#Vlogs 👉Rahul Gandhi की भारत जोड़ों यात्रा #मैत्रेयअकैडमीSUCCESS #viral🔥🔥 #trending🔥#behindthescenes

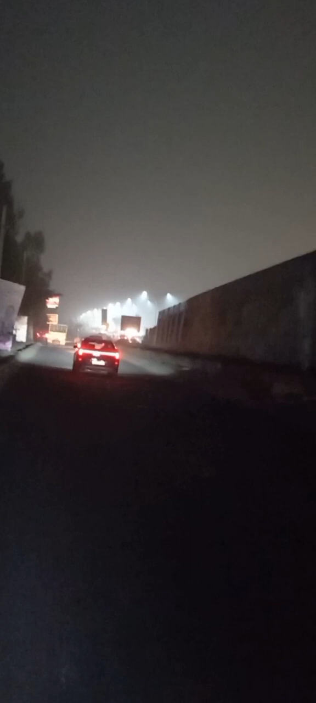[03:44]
बट क्योंकि भारत जोड़ो यात्रा है तो कुछ ना कुछ तो गर्मा गर्मी होगी ना। ये देखिए, ये हम जा रहे हैं और एकदम काफ़ी अच्छा व्यू है यहाँ पर। अगर आप देखोगे, अब यहाँ काफ़ी लाइटिंग अच्छी है, आप विजिट भी कर सकते हो यहाँ पर, आपको काफ़ी मज़ा आएगा, स्पेशली रात का टाइम पर, और वो भी NH1 की तरफ।